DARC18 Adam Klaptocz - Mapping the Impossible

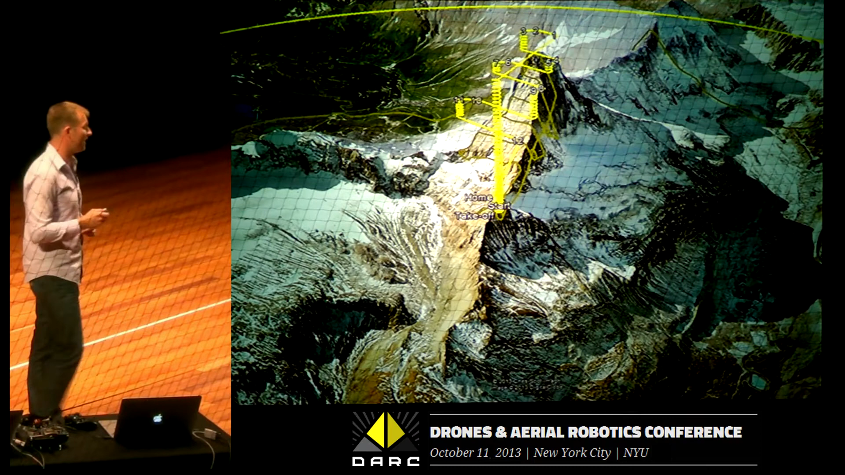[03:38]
So this is the first flight.
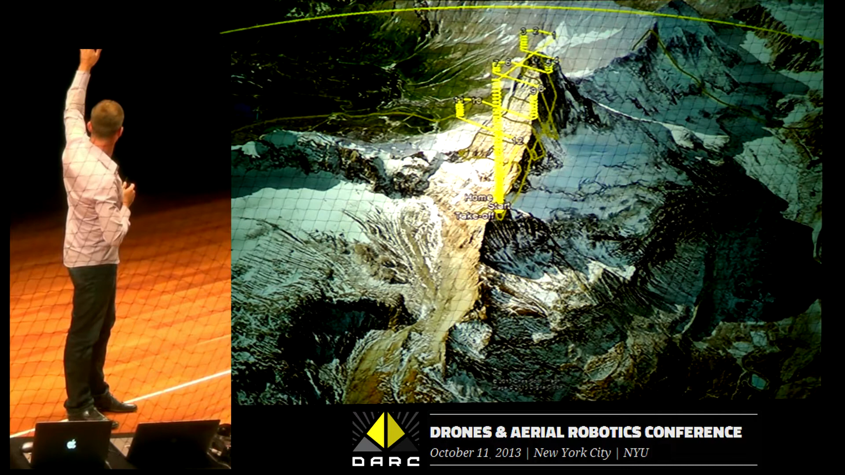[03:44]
We fly straight up from the hut, go to the summit, do a couple lines on our way down, and then land again. We did that with one drone, two, three, ended up doing six flights with several drones at the same time.
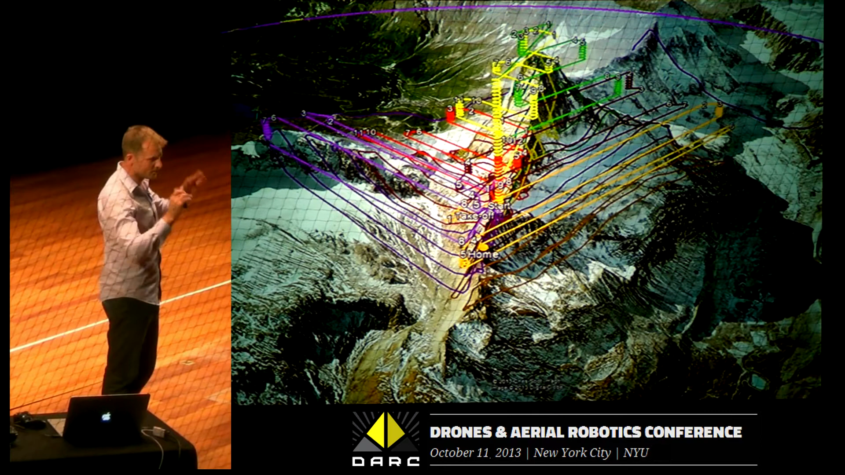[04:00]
So we got a really nice coverage of the two sides. And so that's the north and the east face. And here you can see the west face.
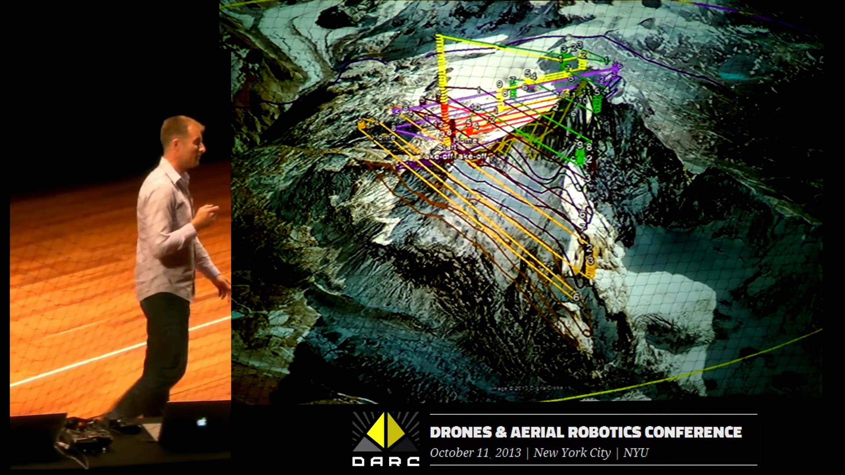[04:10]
And this was the sticky point where we thought, well, how do we reach that? You cannot see it from the hut. You cannot fly to it from the hut. If you see what it looks like in person, that's the west face right there.